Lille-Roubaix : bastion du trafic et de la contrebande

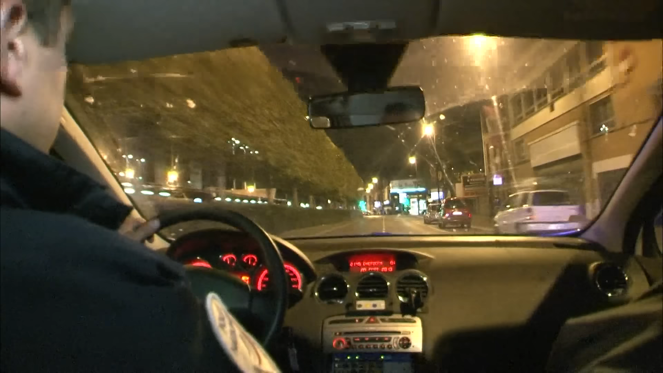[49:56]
avec christophe et l'équipe de police secours qui terminent leur service pour